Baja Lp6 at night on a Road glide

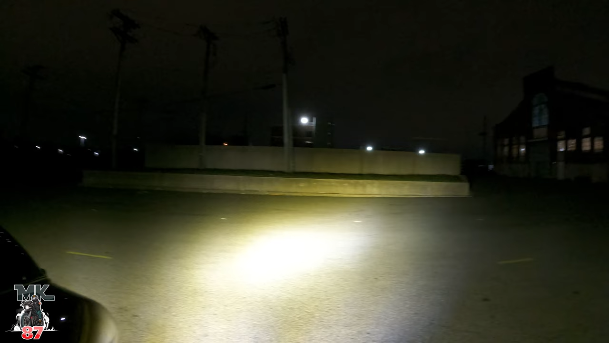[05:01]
and that's on low beams we'll do the high beam now turn yours on what's the point